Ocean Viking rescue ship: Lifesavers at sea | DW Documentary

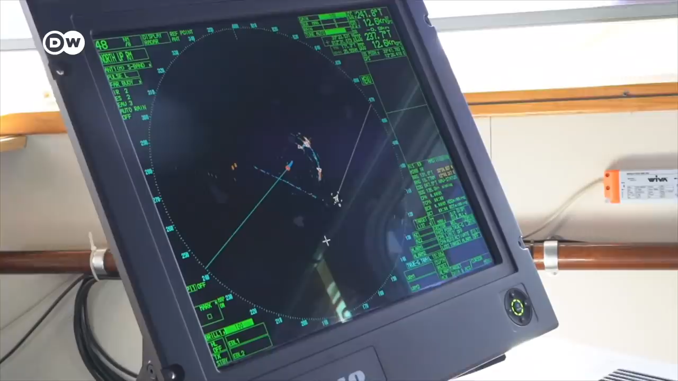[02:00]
Refugee boats rarely show up on the ship's radar because they're too small.